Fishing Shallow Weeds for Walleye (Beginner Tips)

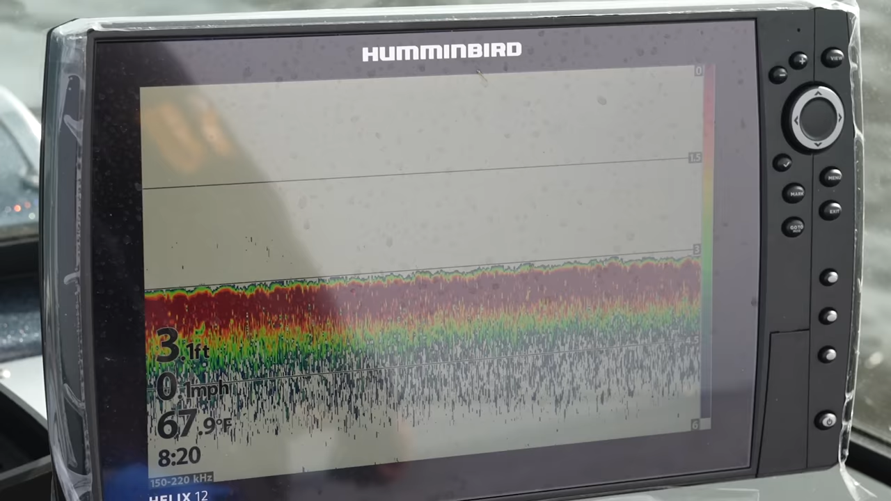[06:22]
The water temperature today is about 68, until it gets into that mid-70 degree range. These fish love to sit up on the sand, so anytime the sun is out,
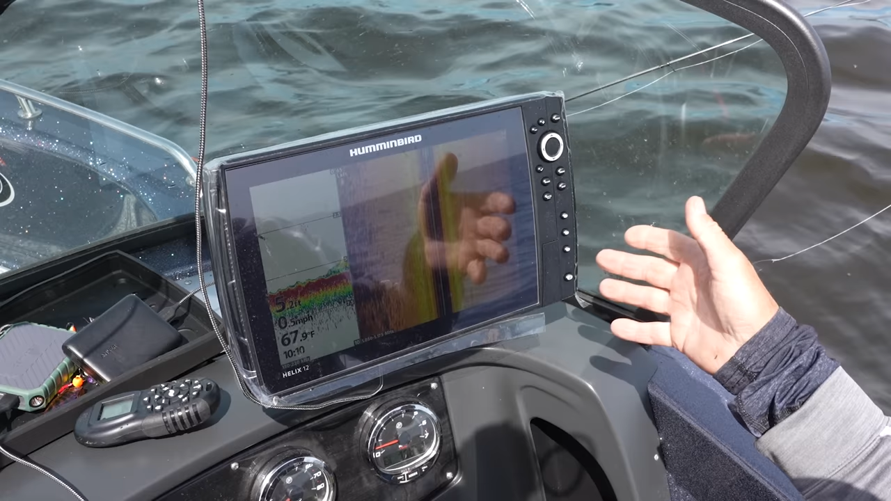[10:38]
When it comes to live view or live scope, you know, or mega live,
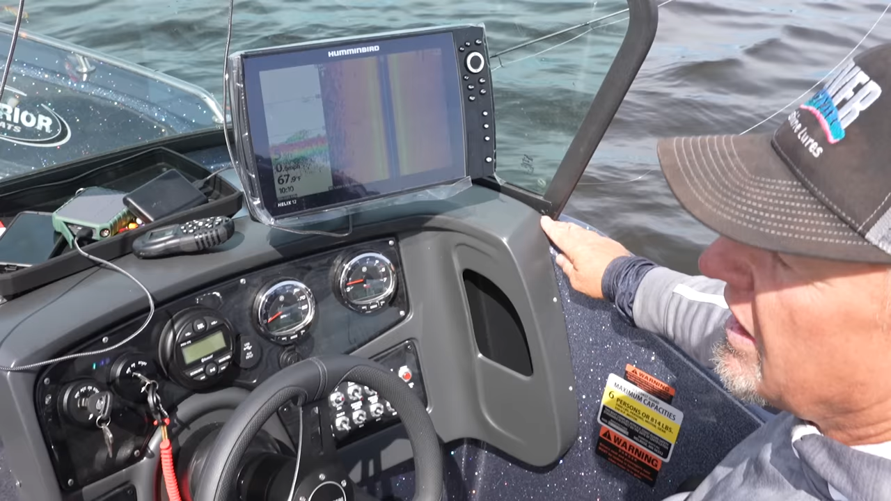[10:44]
definitely, I think Garmin is still, probably, has the upper advantage on that. But, using your electronics really helps you try to find fish
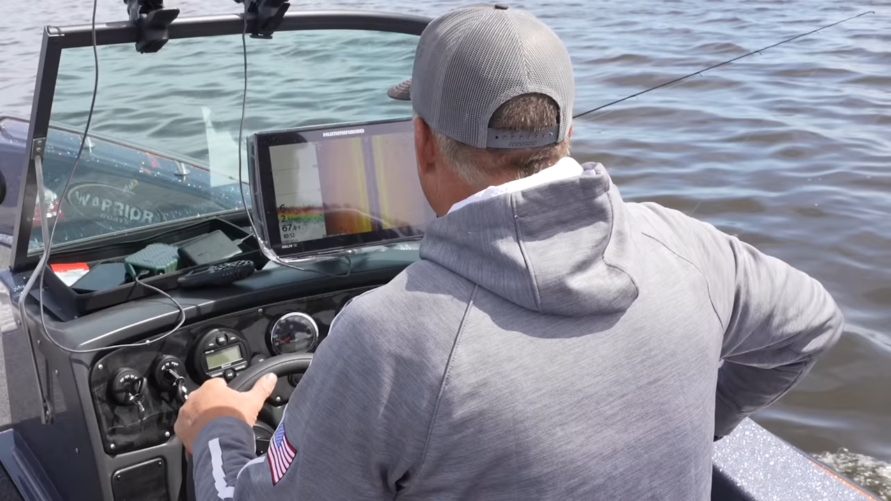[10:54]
and gives you the confidence when you obviously come in,
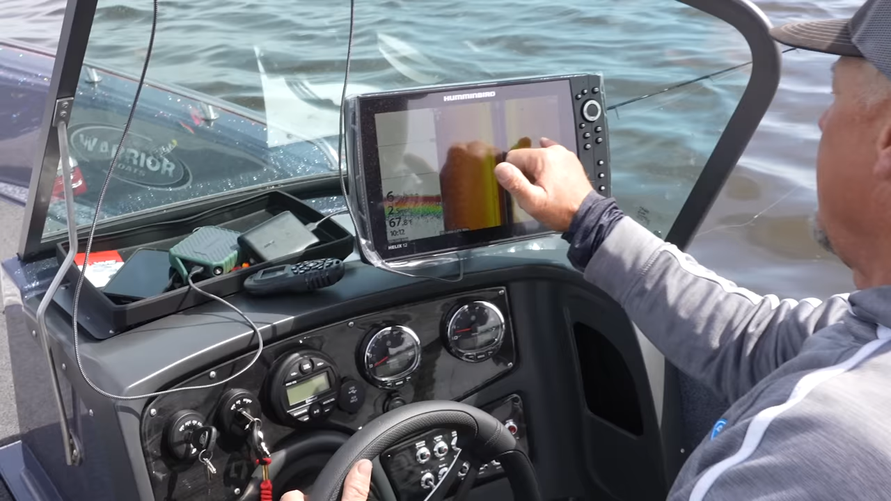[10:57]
you see all these fish that you're marking, that when you can get them to bite.
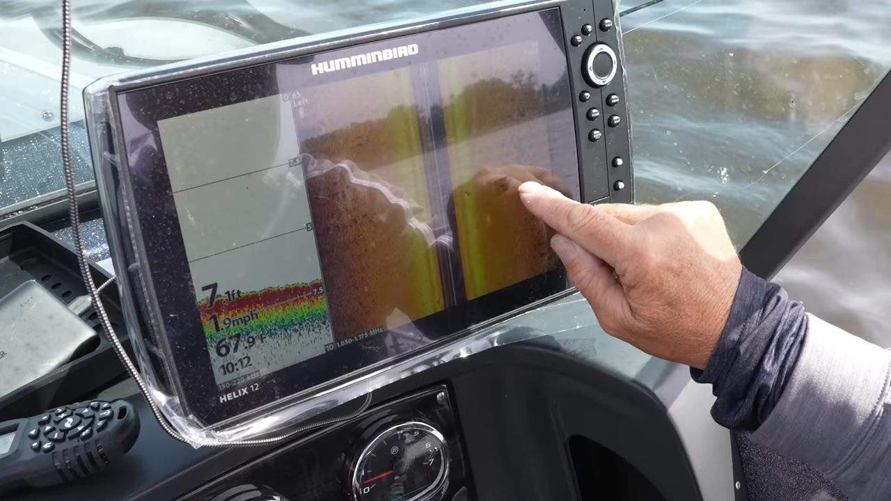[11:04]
On screen: water 67.9°F, speed 1.9 mph
And, really knowing, like, these are probably sheephead right here, this is probably a walleye, really knowing the shapes of your side imaging too.
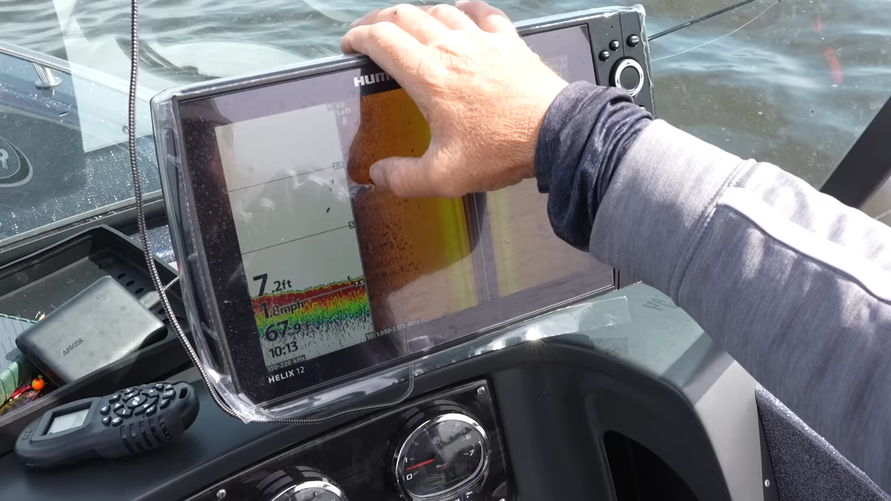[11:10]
On screen: depth 7.2 ft, water 67.9°F
Again, be able to go into a spot and be able to catch these fish, again, helps you relate that and gives you more confidence in what you're seeing on your locator.
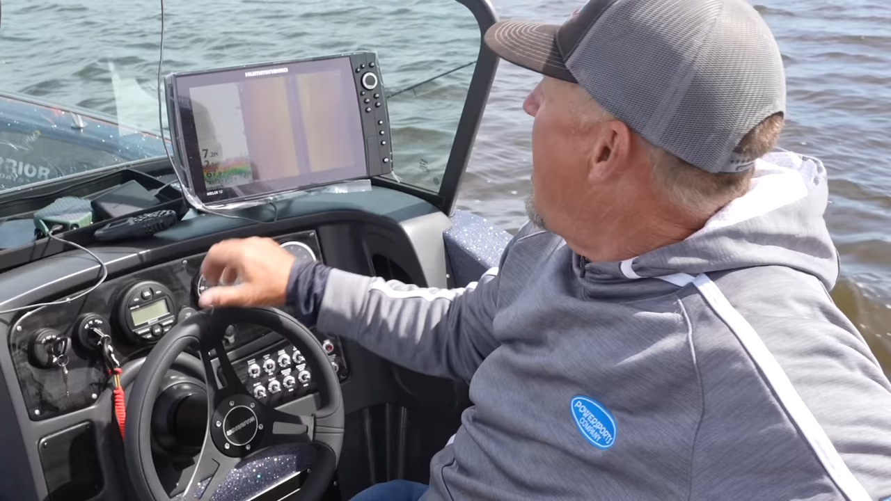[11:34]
most of the time when I'm using my side imaging, I very seldom have it over 65 feet, you know. I want to keep it in a little bit tighter, it gives me a better signal too, and I can really tell a lot. There's a lot more detail, because I'm not drawing that span way out, and I can really tell if they're fish, or if it's weeds, or if it's rock, and I can tell what kind of fish, for the most part, I'm seeing on my side imaging.